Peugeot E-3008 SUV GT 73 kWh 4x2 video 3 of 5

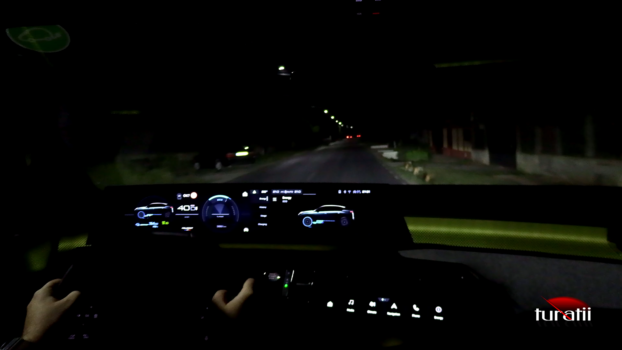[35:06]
Și cum se zice, primul care ne iese în cale, un câine. Da. Nu l-am apostat, ca să zic așa. Foarte fină mașina în anumite aspecte, nu în toate din păcate, dar cum am spus mereu, e vorba mea preferată. Dacă toate mașinile, sau mă rog, dacă ar exista o mașină perfectă, toți am cumpărat-o pe aia, nu, restul ar fi pe margine și s-ar uita.
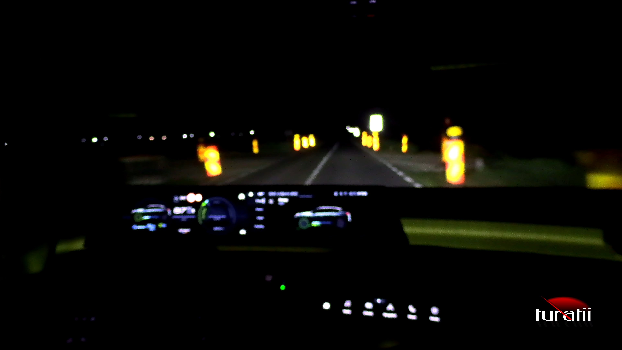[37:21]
pe un drum bun, deci când drumul are o suprafață corectă de asfalt, cum e cazul nostru acum. Dinamica este deosebită. Iată, acum și-a făcut închiderea fazei lungi.
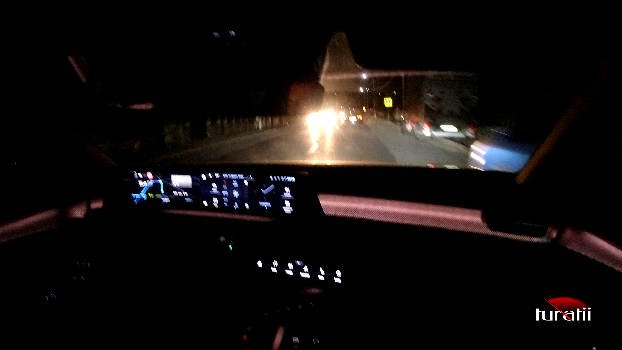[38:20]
nu știu câte sunt miile astea de puncte luminate din spate cumva, și mi s-a părut, am zis, mamă, ce chestie tare, dar nu este așa, o să vedeți imediat. Să vă schimb un pic, să ne bucurăm de o parte din versiunile de display disponibile. Da, ca să vedeți noaptea cam cum arată.
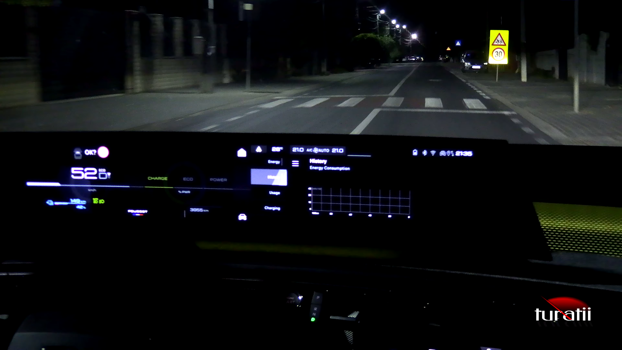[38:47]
Punem și un history de consum pe bord.
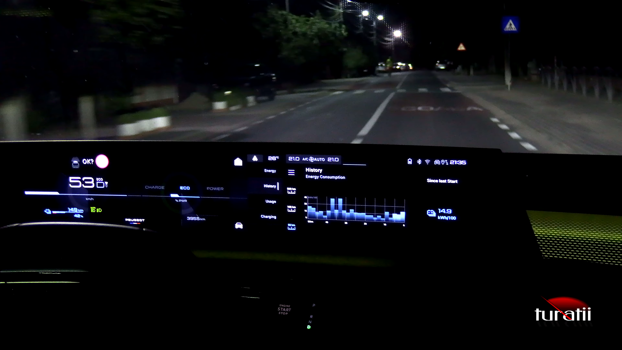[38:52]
Vedeți că o medie foarte bună a zilei de astăzi, ce am mers noi astăzi.
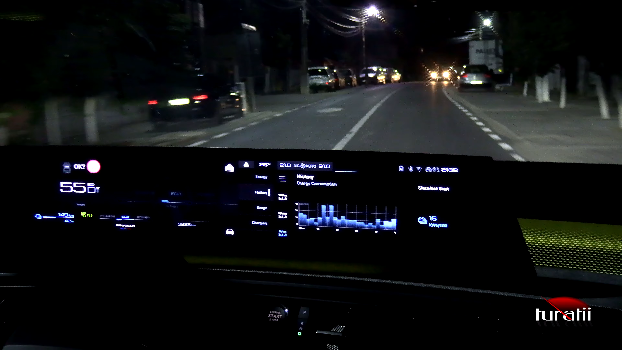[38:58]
Mai schimbăm pe display. Avem și parbriz încălzit.
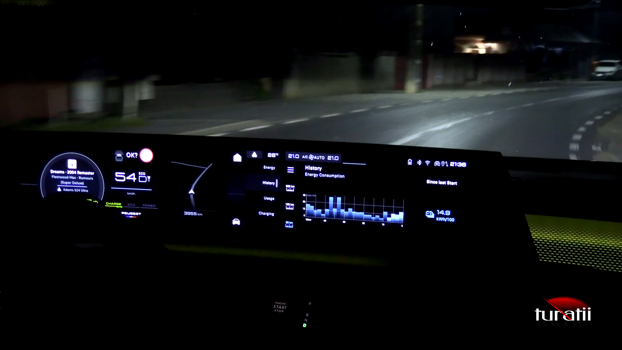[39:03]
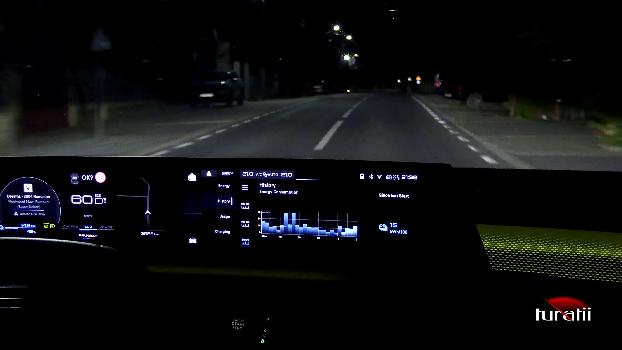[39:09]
Mai punem încă o șmecherie pe display, anume harta completă.
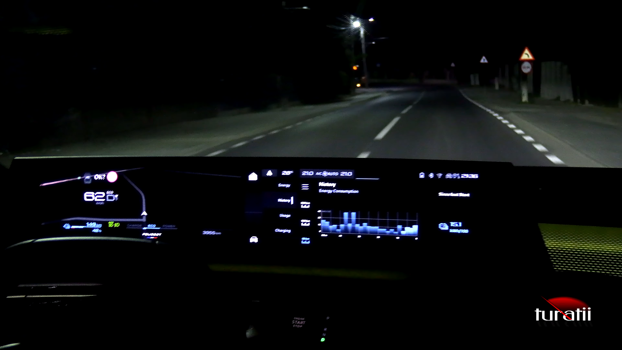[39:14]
Asta va trebui să o filmăm oricum și cu o destinație, ca să vedeți ce frumos se vede.
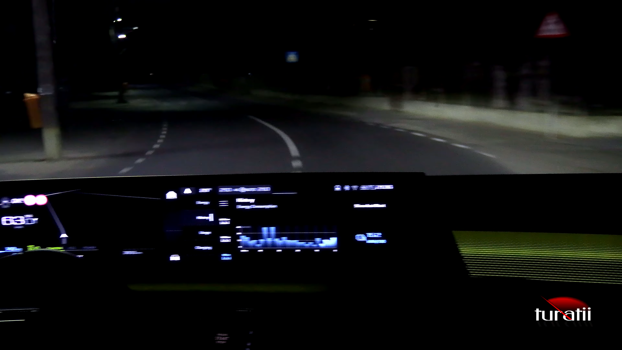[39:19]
Și acum suntem pe fază scurtă, urmăriți cum se vede faza scurtă și imediat s-a activat faza lungă, care e setată pe automat. Dacă să-l salvez pe biciclist, a trebuit să fac eu o mișcare din semnalizatoare și urmărim din nou. Deci asta e faza lungă.
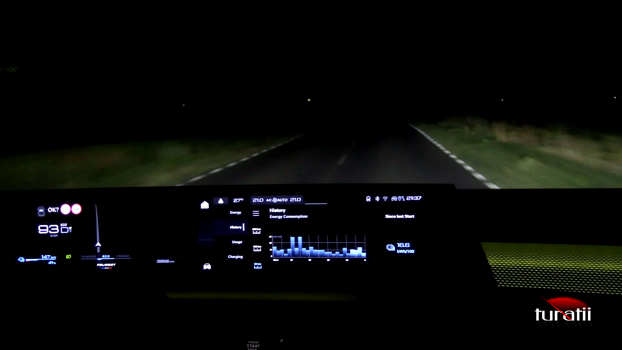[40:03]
Luminile sunt perfecte, nu ai ce să comentez la ea. Și ce mă mai surprinde și o să vă surprindă dacă o să vă cumpărați. Și acum o dau fază scurtă ca să vedeți. Deci am 93 de km pe oră, nici nu realizez, ai impresia că ai 60, așa se simte. Și poți să mergi, deci faza lungă îți permite,
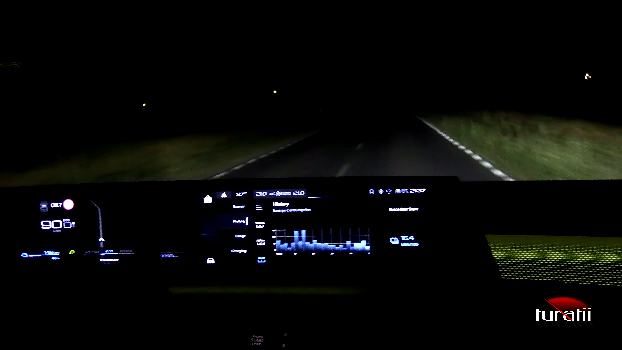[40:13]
o dau, faza scurtă îți permite să mergi cu 90 liniștit. Pentru mine e un etalon, dacă pot să merg cu 90 cu faza scurtă, atunci e reglată bine, mașina are lumini ca lumea. Dacă nu pot, e clar că ceva nu e în regulă. Folosim regenerarea ca să ne oprim și să ne întoarcem un pic să filmăm ce mai avem. Am pus și un Android Auto să-l vedeți rapid noaptea cam cum arată.